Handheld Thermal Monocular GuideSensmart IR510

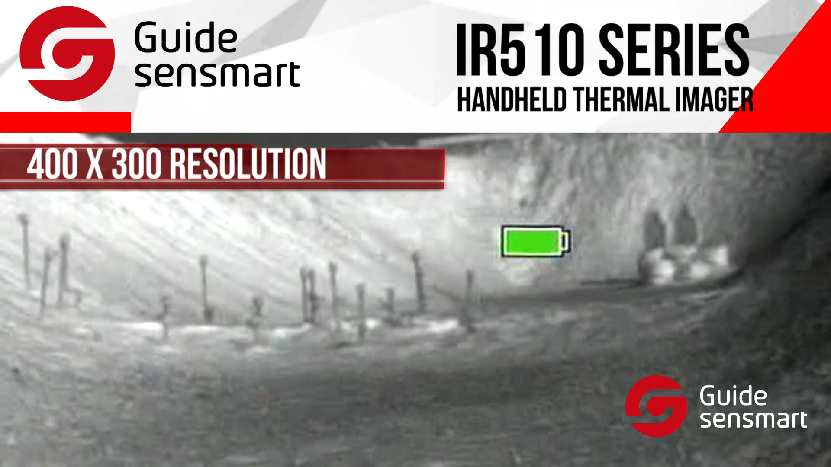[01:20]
It has a 400x300 resolution, 25 micron pixel size, and a 50Hz frame rate that allows you to detect animals up to 450 meters away.
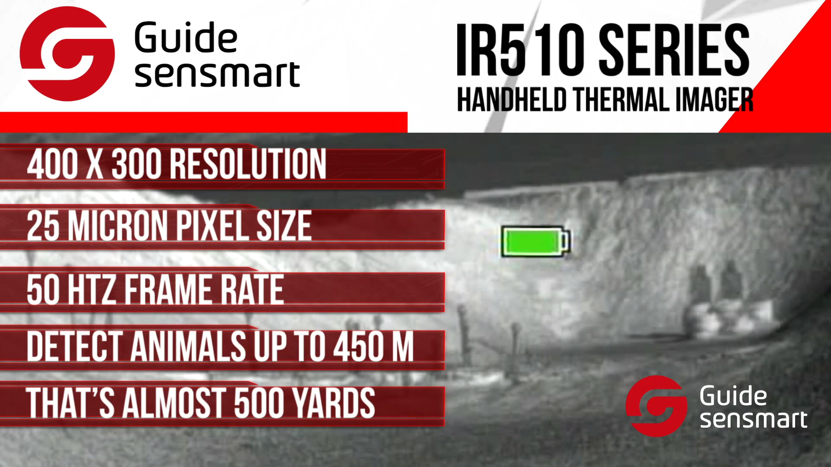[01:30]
That's almost 500 yards. The camera itself has a digital zoom function of 2x and 4x,
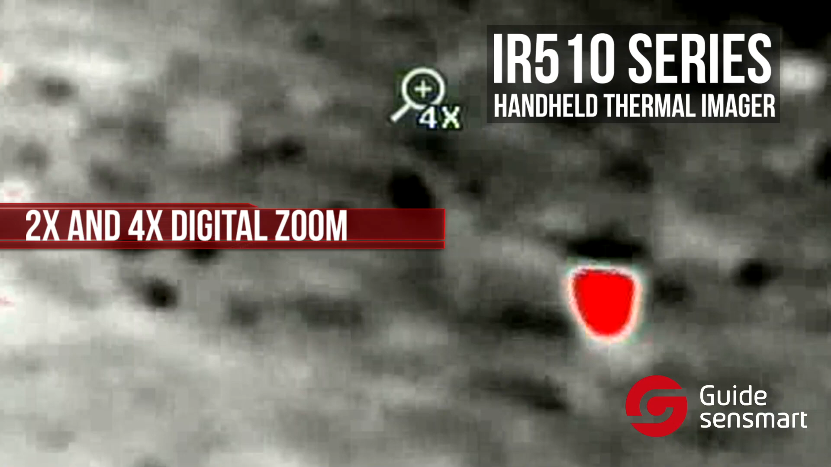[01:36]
so the target can be seen clearly after zooming.